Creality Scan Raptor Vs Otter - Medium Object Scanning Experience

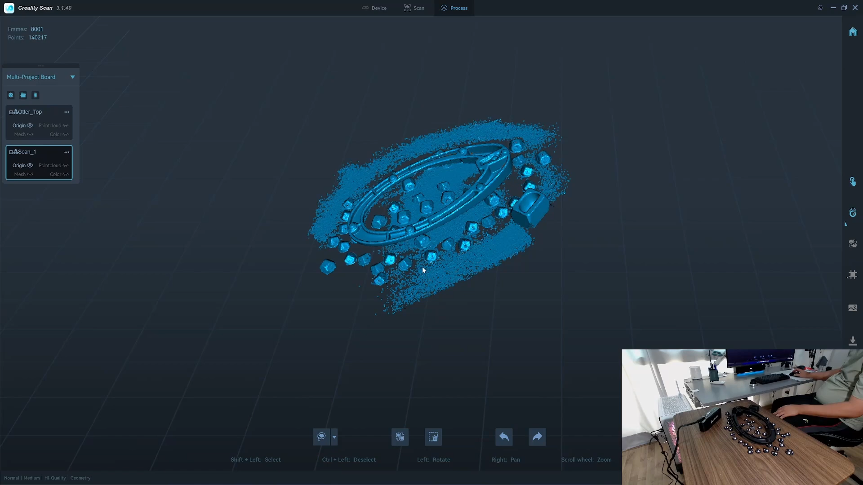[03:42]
oh I haven't completed but I pressed the wrong button I have to do it over again
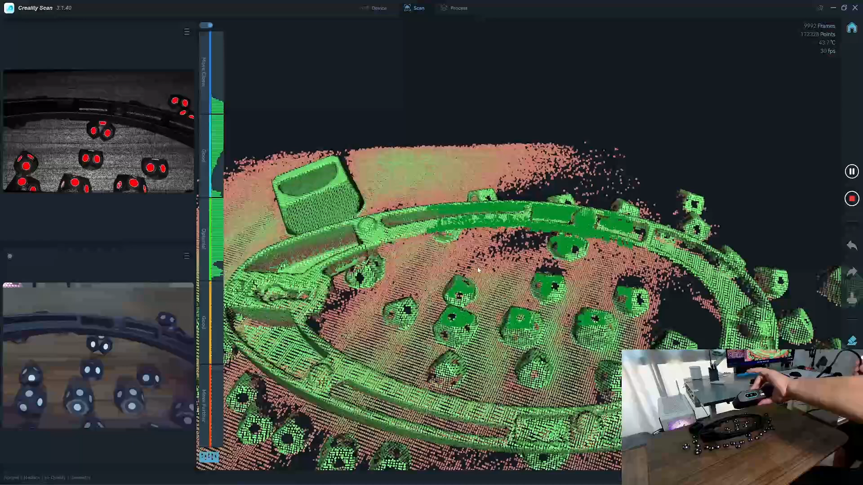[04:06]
what scan frame limit complete the
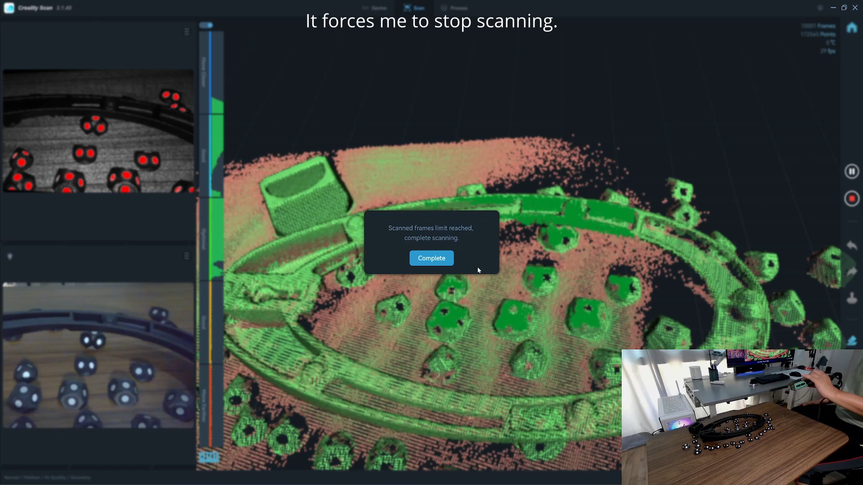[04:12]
scanning I haven't finished it I'm almost there ask me to stop what
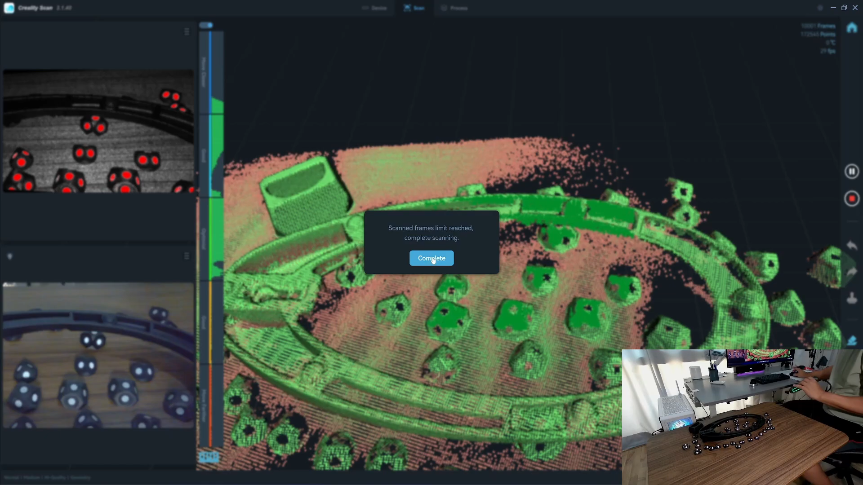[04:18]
so I guess that's it when it reached
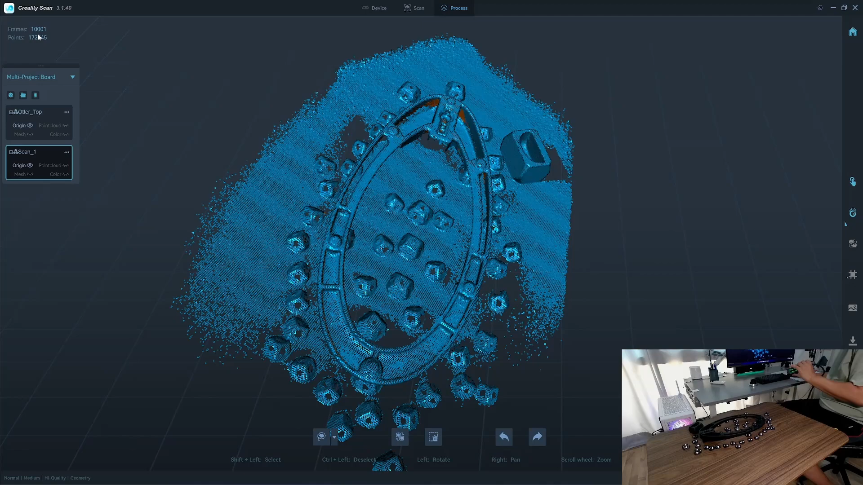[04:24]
10,000 frames the software asked me to stop scanning I still have more RAM
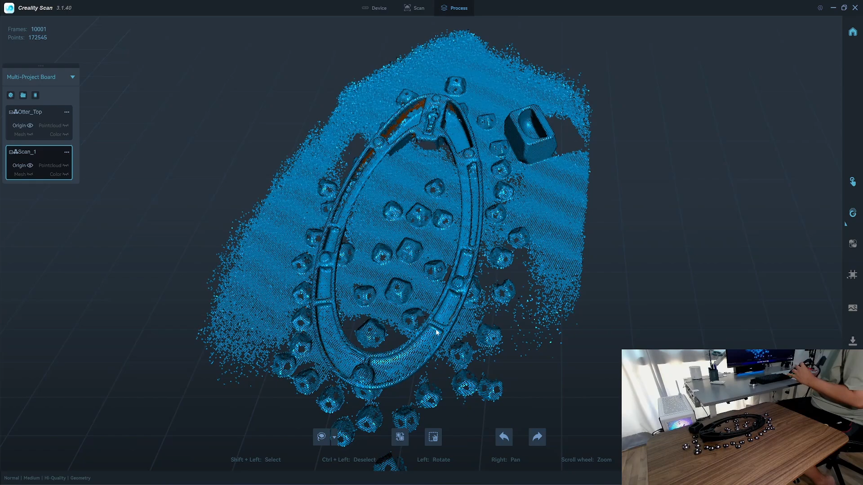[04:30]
available so I couldn't complete the bottom part here
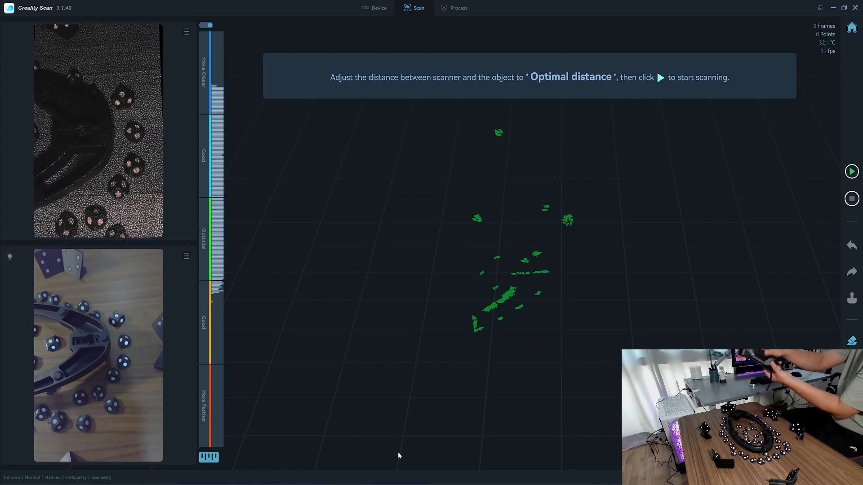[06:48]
I probably need to adjust so as you can see here the infrared mode cannot see
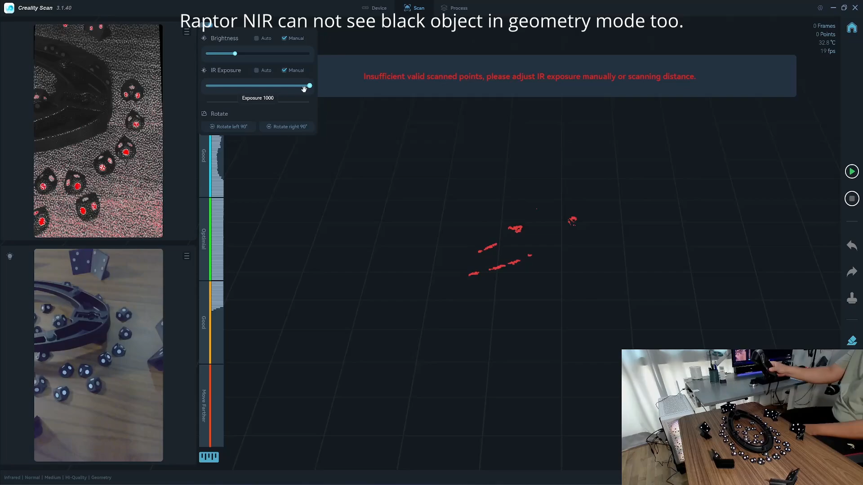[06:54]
the black object very well I don't think I can scan this so
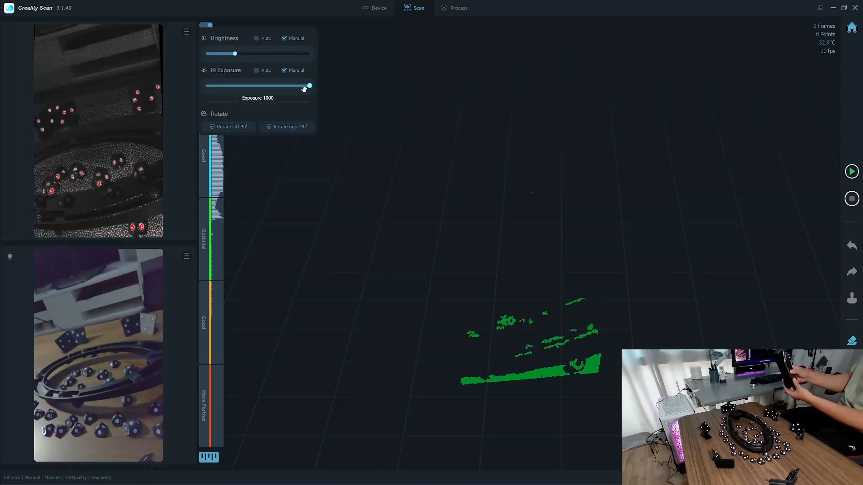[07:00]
I don't think it's usable for this object black object the only mode that works will be in the blue laser and blue light 0.2
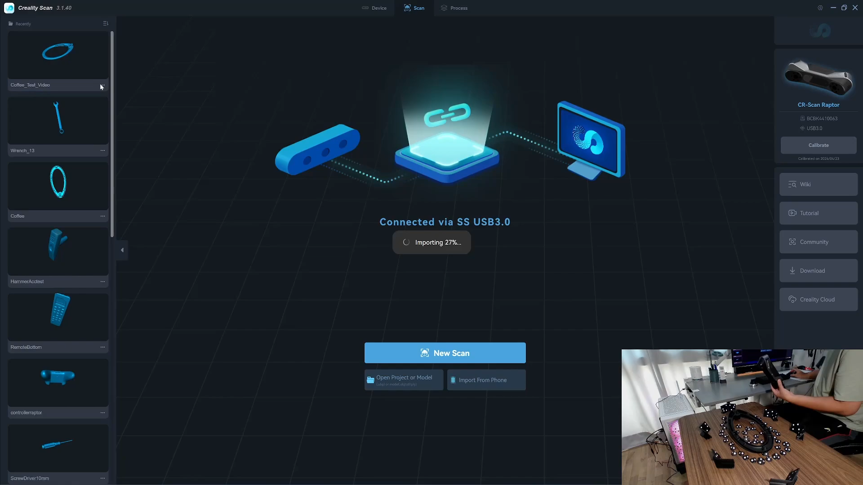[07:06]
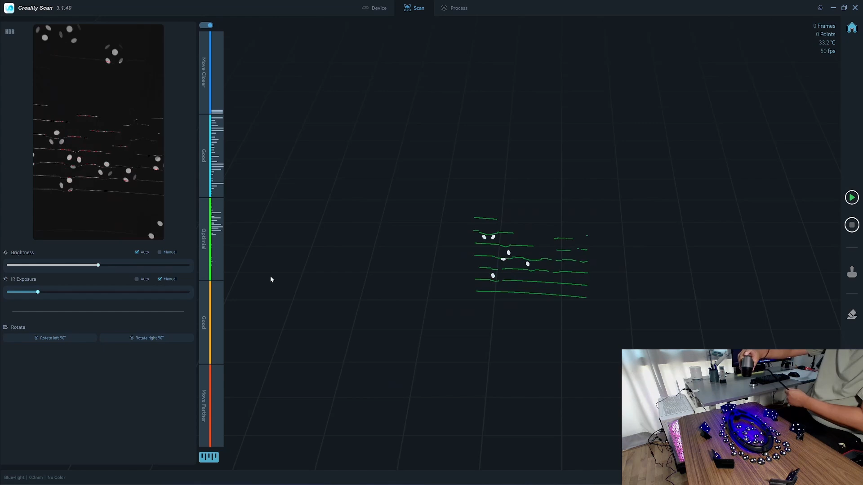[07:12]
the latter in blue laser mode it has ability to see the marker very far even the marker here is visible the reason I
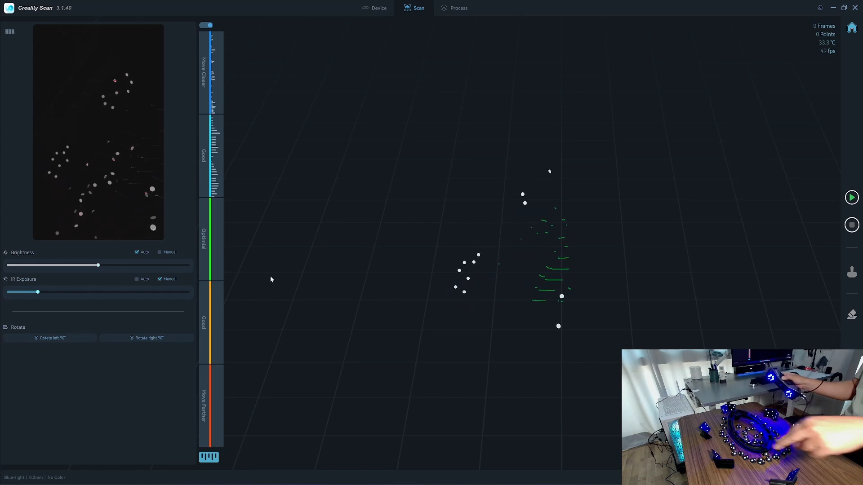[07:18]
put this target the triangle one the big one here is because if I want to scan in this orientation this target will be detected by the scanner so I will lose the track so as
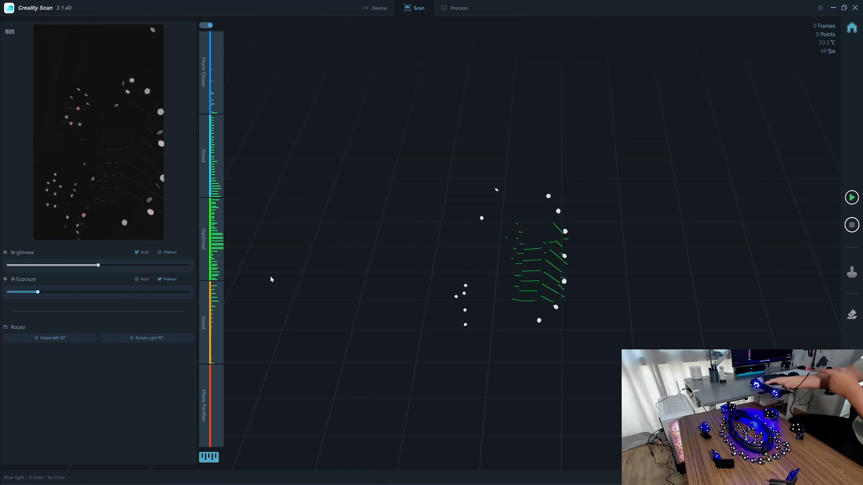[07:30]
you can see that I still have a lot of markers visible here almost 10 markers good thing about the lecture you can test by moving your scanner around and see if you see all the markers
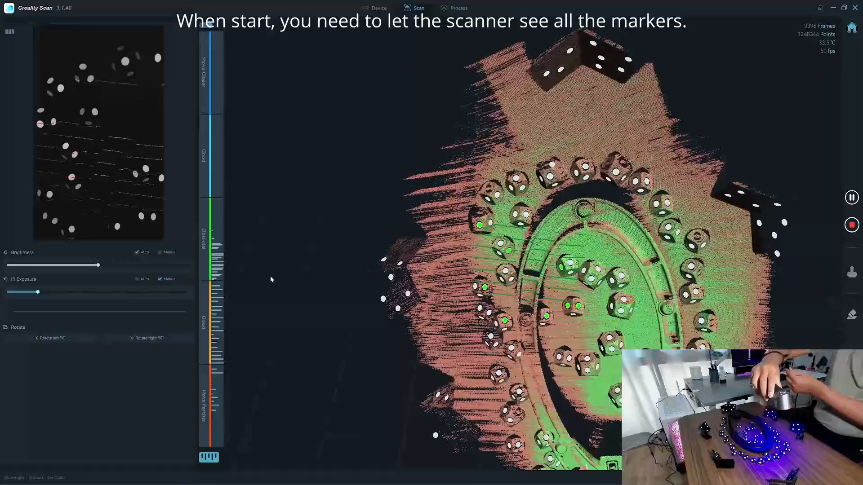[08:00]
multiple of your markers guaranteed here so as I'm going as far as I'm going to touch and see
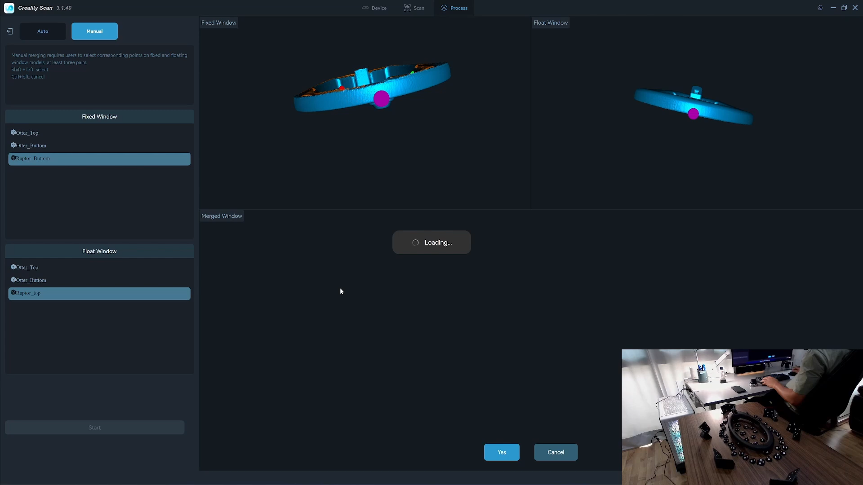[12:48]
So we have the same problem. As you can see here that the wall is parallel.
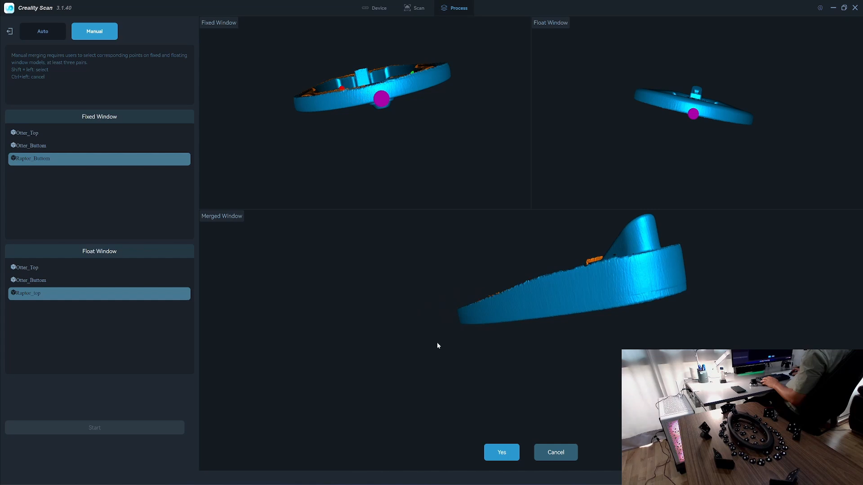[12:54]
It's not tapered. So it cannot specify the... it cannot match the height.
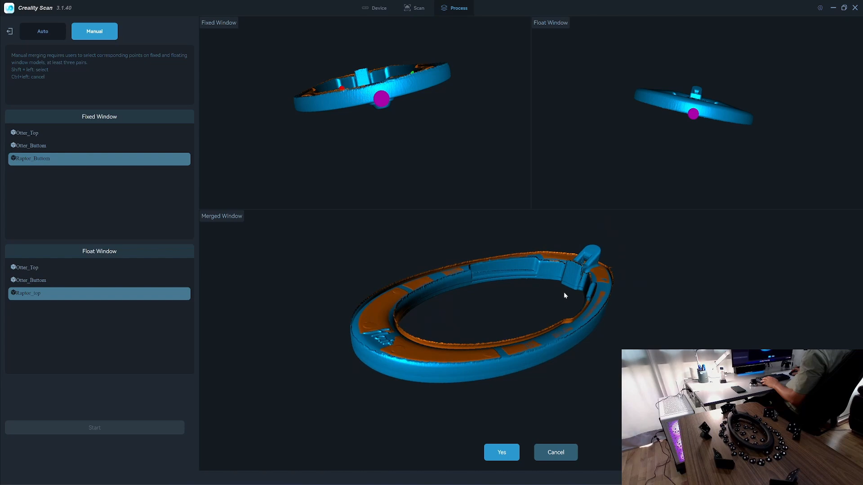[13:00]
It only can match the x, y walls. Not the z. So I will do it in CloudCompare.